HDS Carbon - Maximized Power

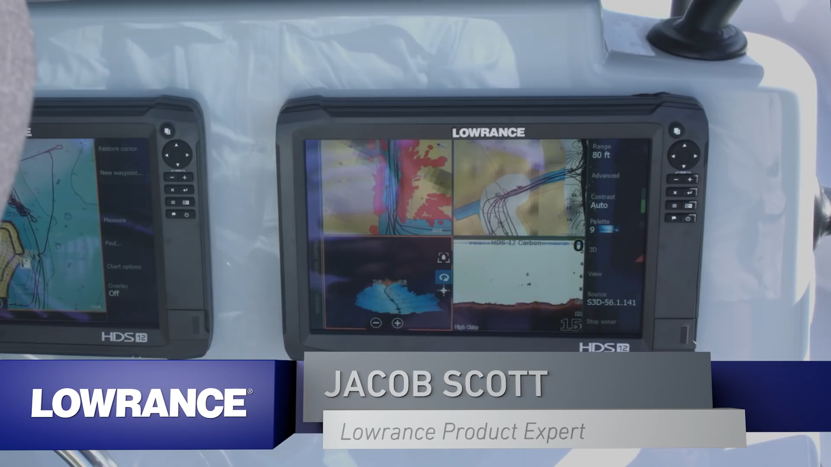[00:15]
As you can see I'm running a four panel split on this unit. I've got two Navionics charts up. I've got structure scan 3d going and I also have high chirp sonar. If you look at the upper left mapping screen you can see that I'm running a radar overlay on that one and then if you look at the right screen you can also see that I'm running sonar charts live so I'm getting really accurate data of how deep these canals are at this exact moment.
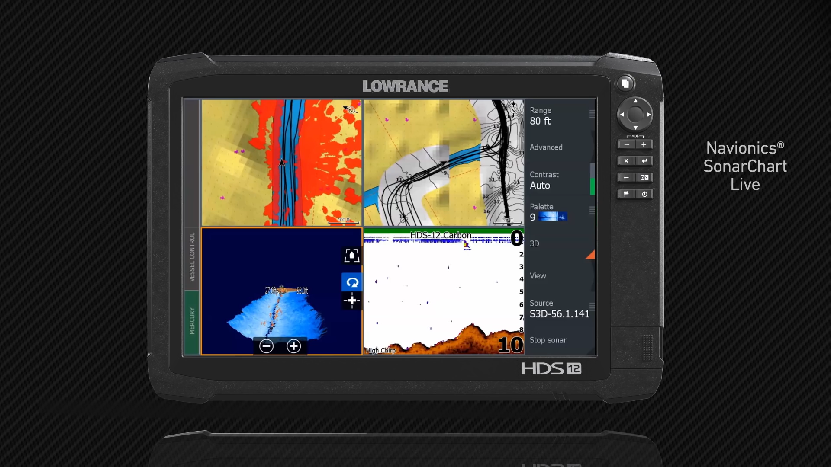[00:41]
As you can see I can reach over here I still have the power to grab my 3d I can move it around and look at it it's not jerky it's not pausing on me and
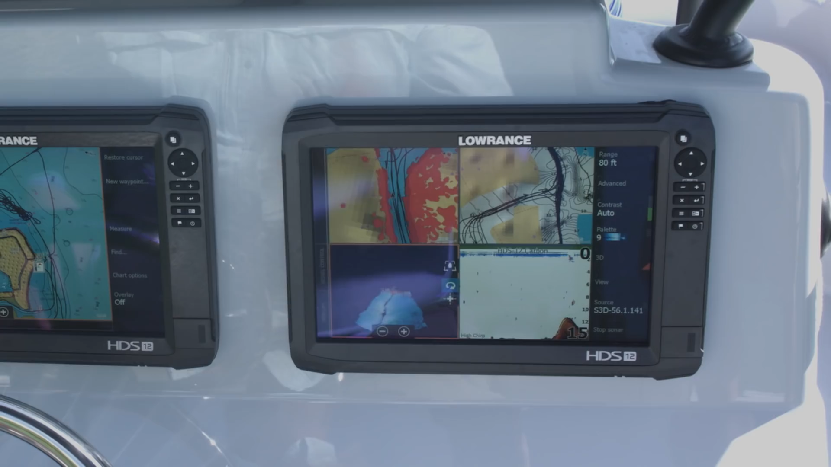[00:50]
that's the beauty the maximized power of our new dual core processor on these HDS carbon units.